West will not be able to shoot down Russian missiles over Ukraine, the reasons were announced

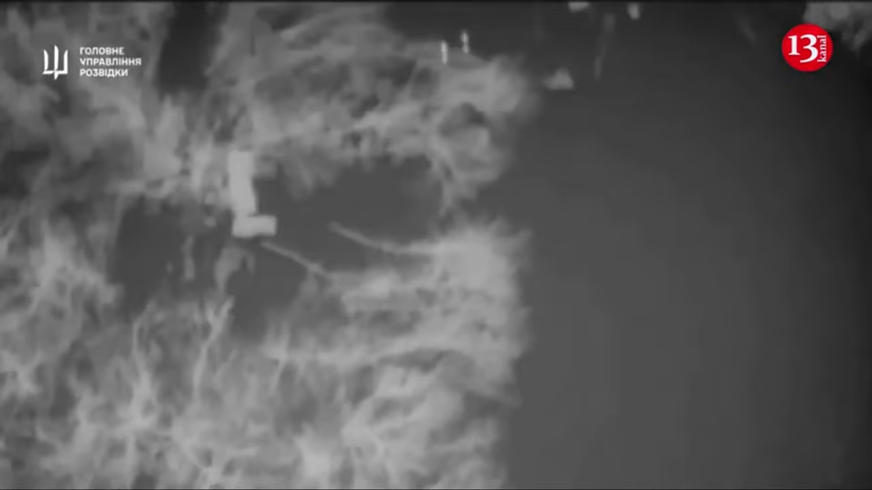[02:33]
However, ironically, recently the vehicles of the enemy station became
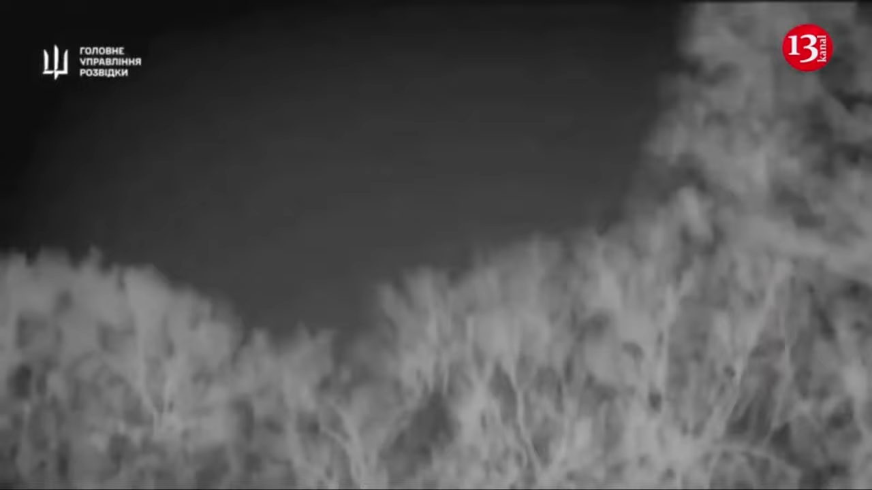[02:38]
the target of attack drones of the Special Operations Forces, the military informed.